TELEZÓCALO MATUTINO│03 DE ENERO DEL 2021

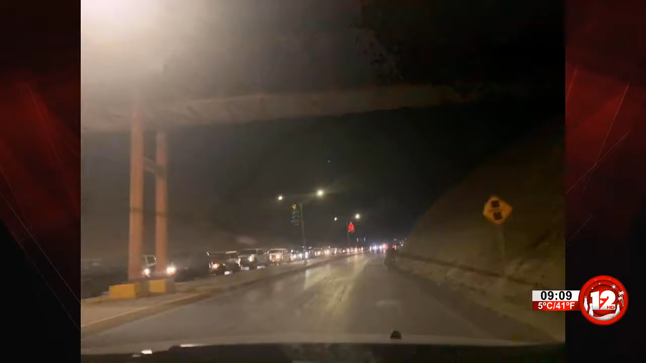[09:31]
Era un caos porque pues los paisanos que estaban de regreso
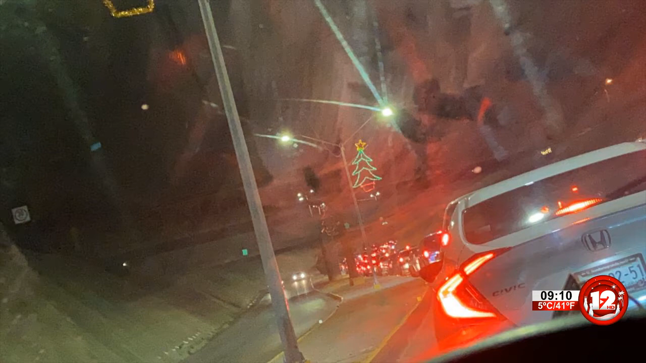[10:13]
estaba, nos reportaban, hasta el cortijo del recién fallecido Emir Méndez, lo que nos habla de cientos y cientos de paisanos que regresaron ayer a su lugar de origen.